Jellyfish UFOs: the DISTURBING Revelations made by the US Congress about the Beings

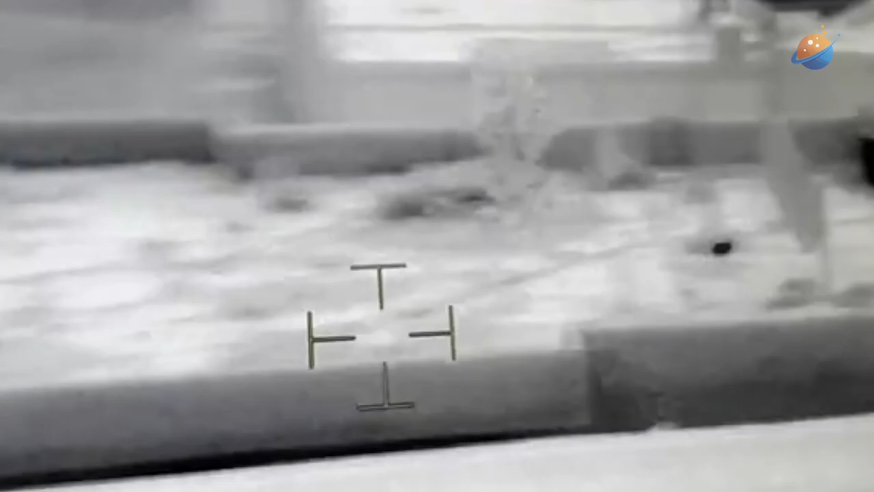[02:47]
captured by a thermal camera installed on a spy balloon.
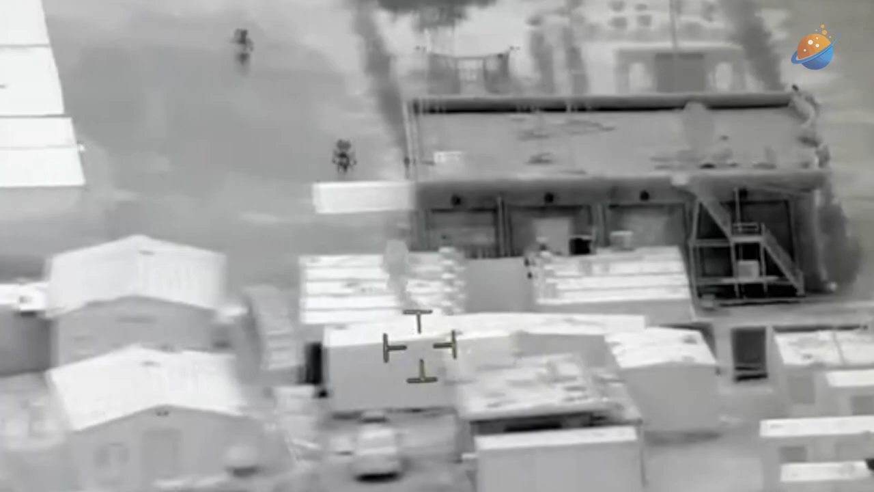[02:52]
What's most amazing is that these records seem to be occurring in various places around the world,
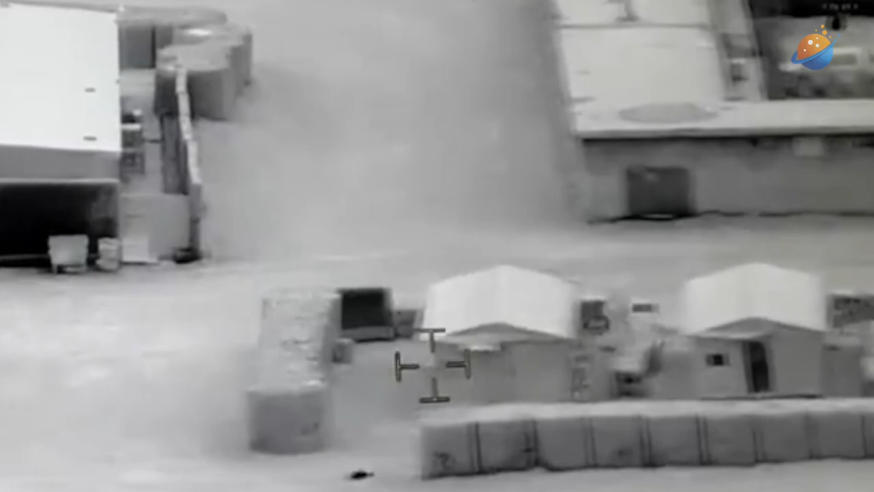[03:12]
who have gradually been uncovering the secret investigations involved behind these events.
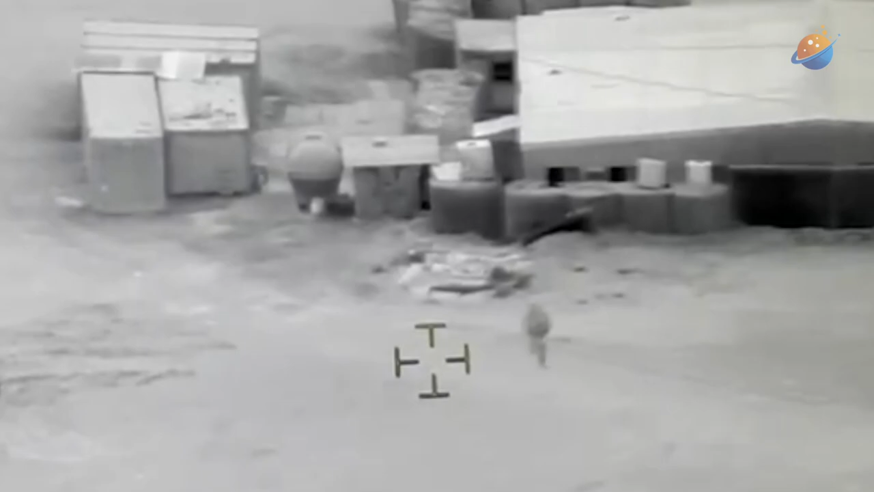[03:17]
Could these be the real beings visiting us and controlling the ships with impossible maneuvers?
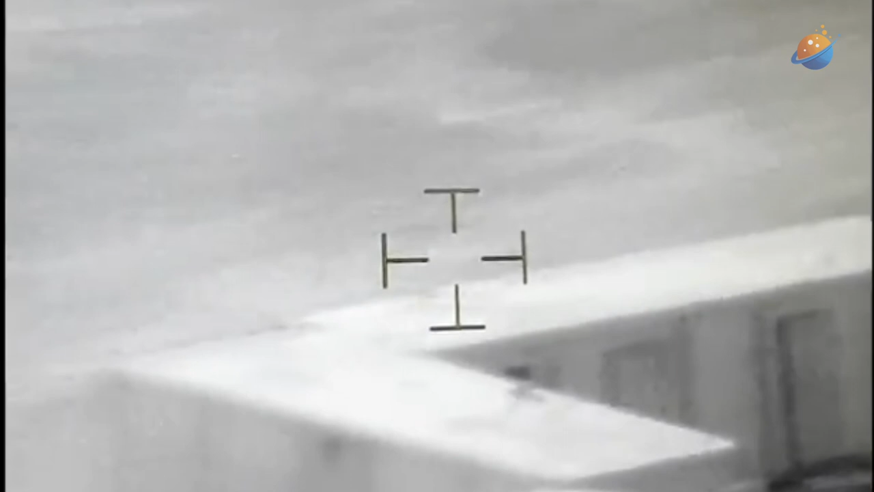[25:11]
The recording shows an object flying over the American base in Iraq in 2018.
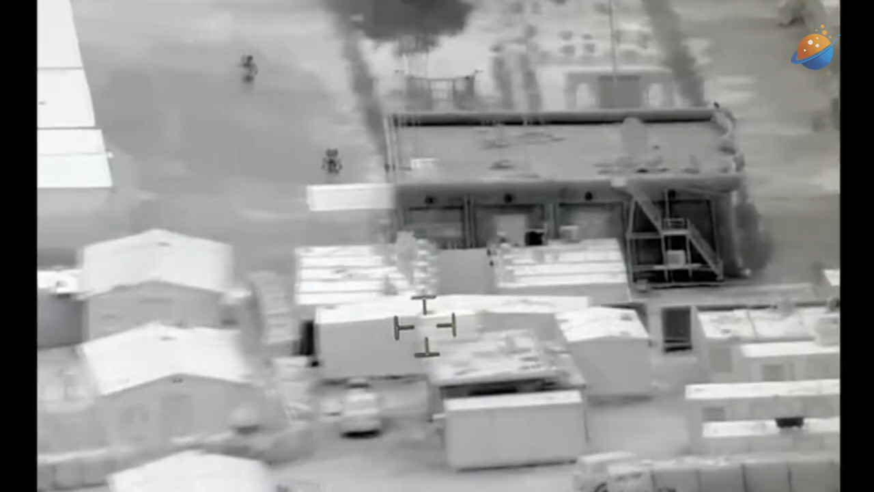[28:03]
The object, apparently three dimensional, exhibits distinct movements and temperature variations where
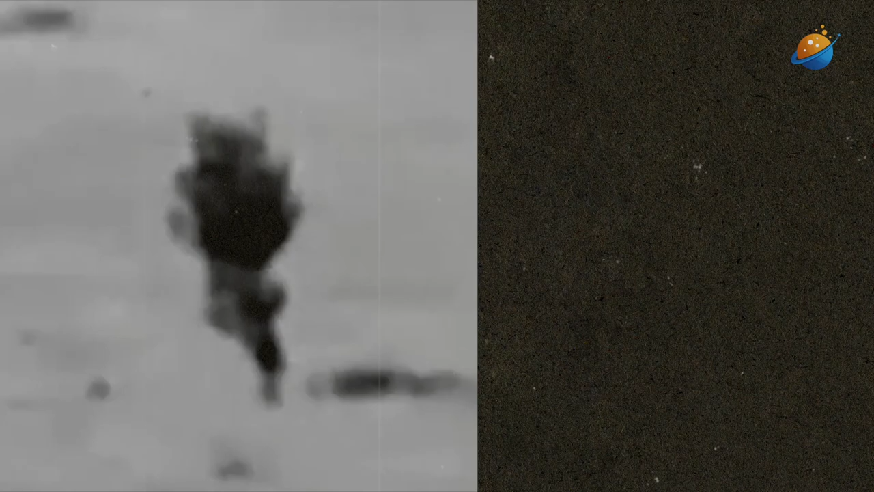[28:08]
the lighter color is colder and the darker colors are hotter, suggesting a possible intelligence behind its control.
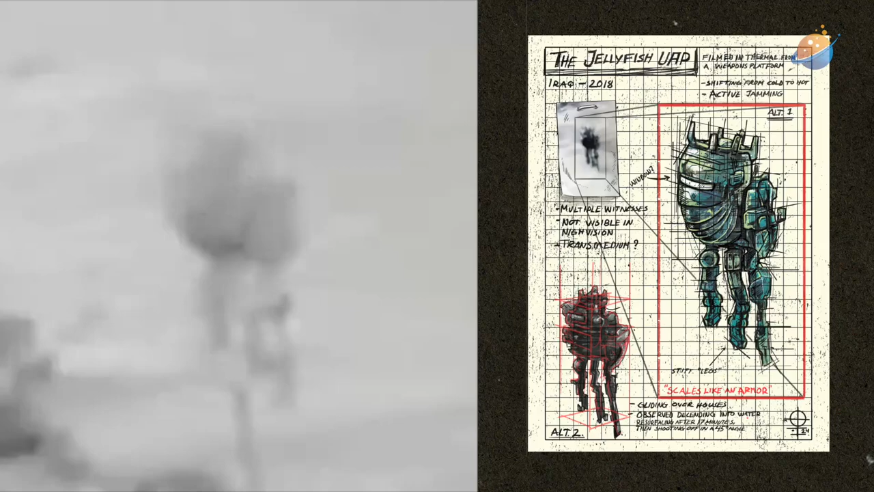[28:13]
Skeptical analysts attempted to offer alternative explanations, but all agree that the captured object is real. The color change of the object in the video,
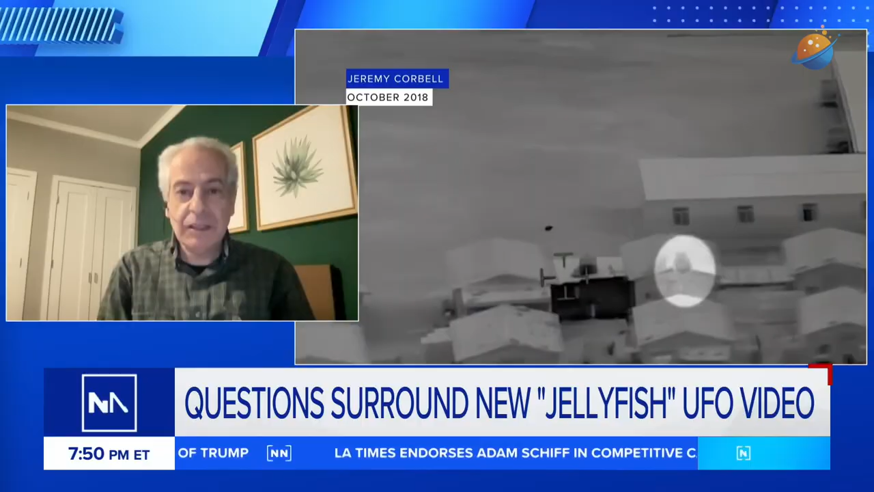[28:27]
correlated with temperature alterations, is a significant point for this understanding.
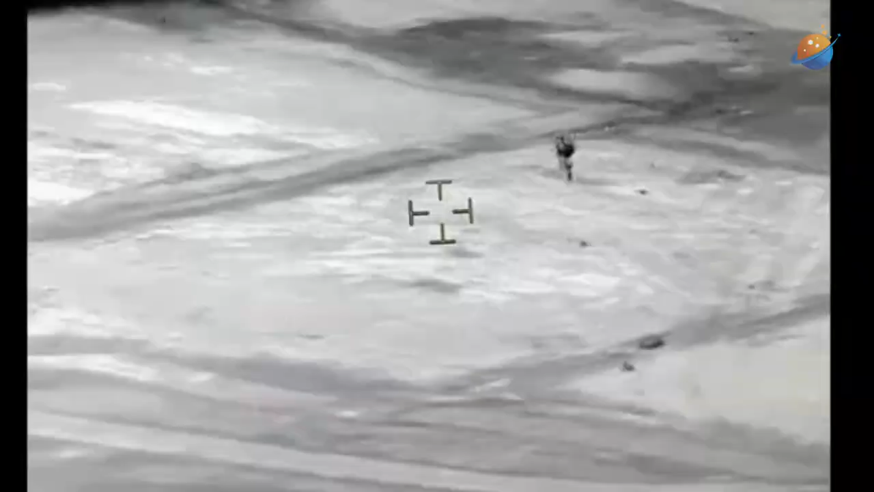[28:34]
Eyewitnesses, including military personnel, assert that the object was not visible to the naked eye, being detected only by thermal cameras.
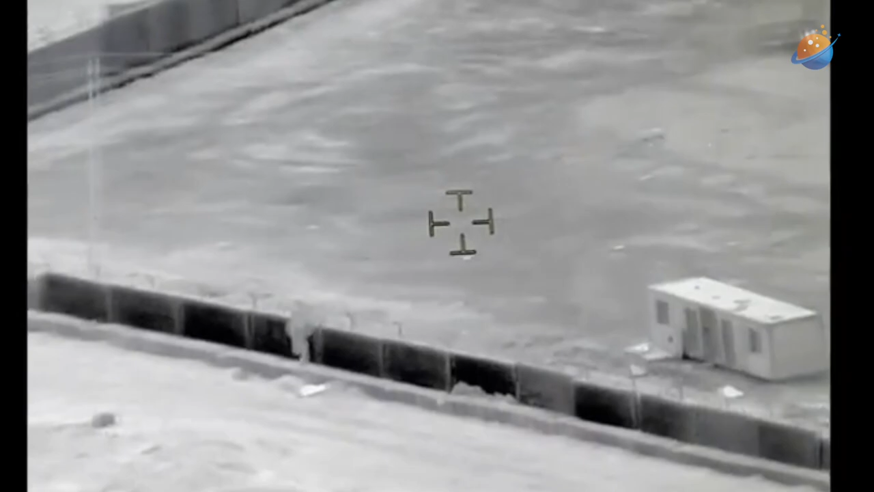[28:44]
As it passes through different elements like animals and soldiers, it is discussed as a possible sign of intelligence controlling heat emission, further complicating the understanding of the object's nature.
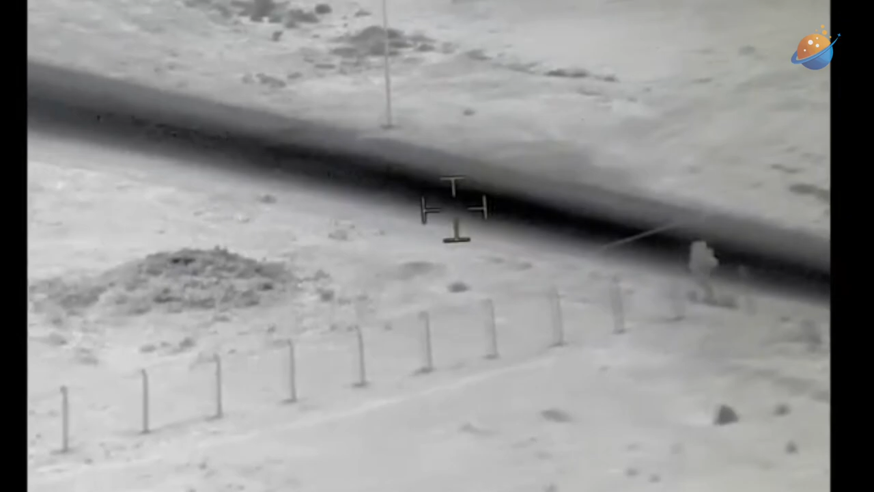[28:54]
The video in question is only a few minutes long,